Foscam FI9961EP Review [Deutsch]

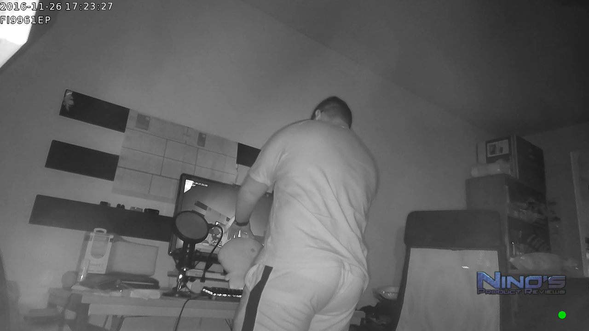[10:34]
Das Ganze ist natürlich wegen der tollen Auflösung auch sehr gut sichtbar. Ich habe das hier zum Test jetzt ein bisschen gemacht, euch nur das Video zu zeigen. Hat mir gut gefallen, die Kamera.